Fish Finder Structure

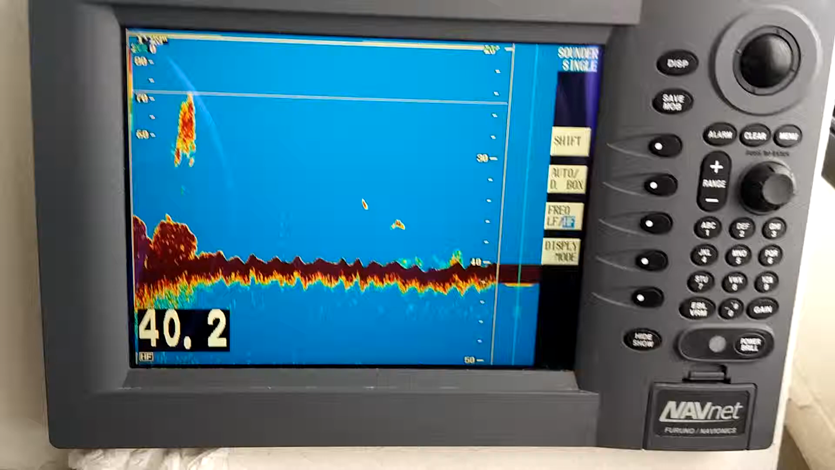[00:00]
okay we're looking for a rock and you
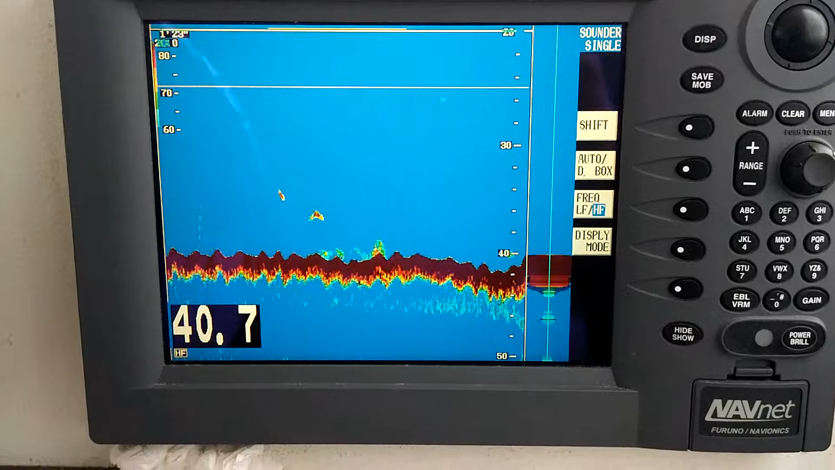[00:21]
can see it starting to show up there a little bit
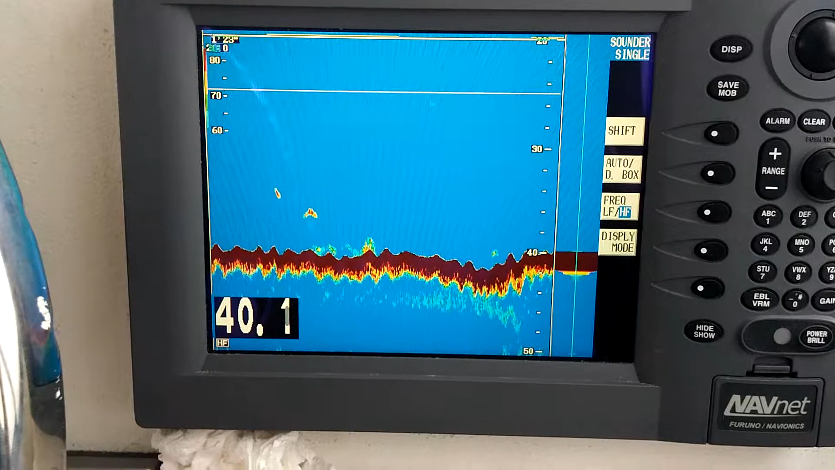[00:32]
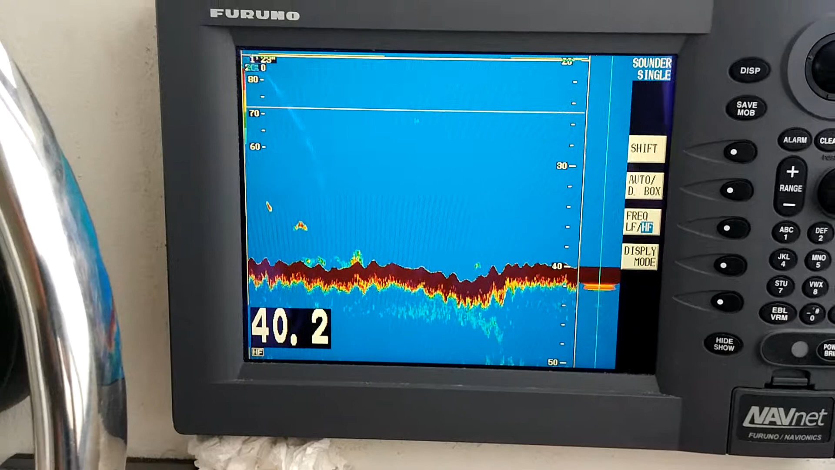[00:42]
here we go there's some bait on the bottom up near the rock okay here's the rock
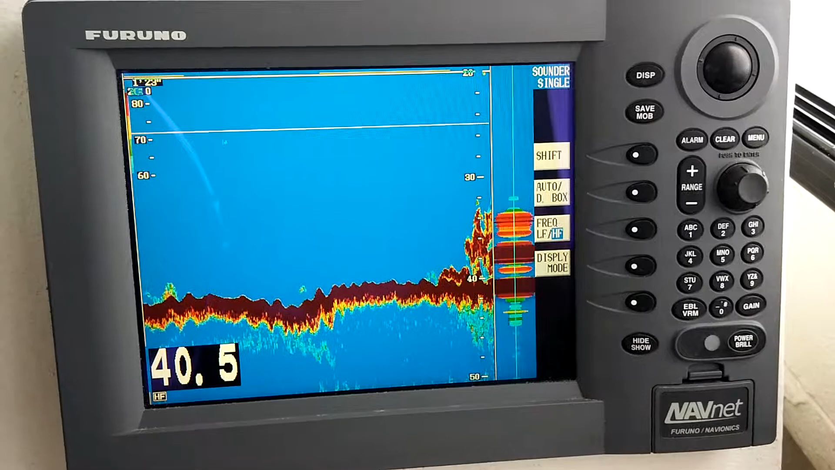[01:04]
now you see how thick that gets that's the rock right there see the rock
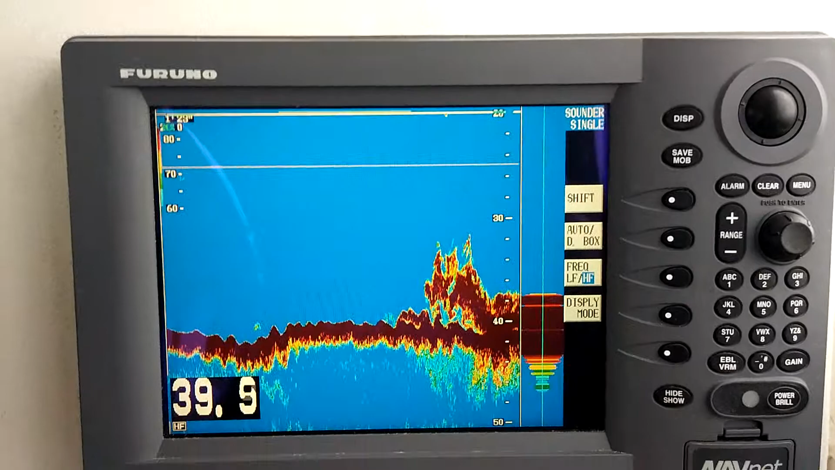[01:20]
right here this in yep there's the rock that's a rock